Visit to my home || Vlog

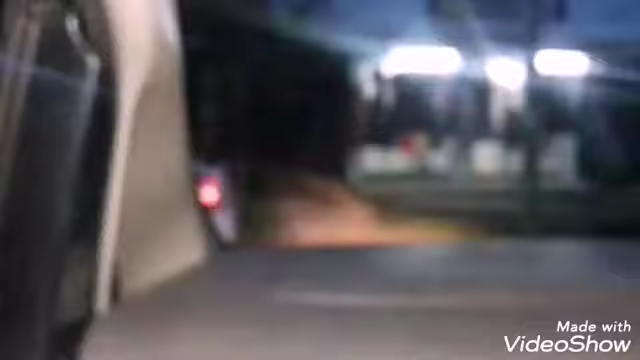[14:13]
രാത്രിയായി, ഞങ്ങളങ്ങനെ ഇളാപ്പാൻ്റെ വീട്ടിൽ നിന്ന് വന്ന് ഇവിടെ വന്ന് കാറെടുത്ത് തിരിച്ച് ഇങ്ങനെ പോവാണ്.
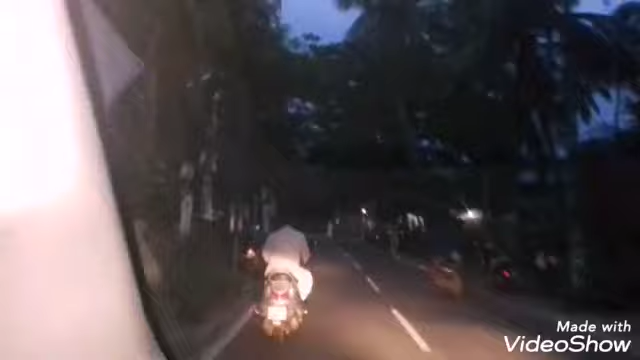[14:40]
അപ്പോൾ ഞാൻ പഠിച്ച മദ്രസൊക്കെയാണ് ഈ കാണുന്നത്.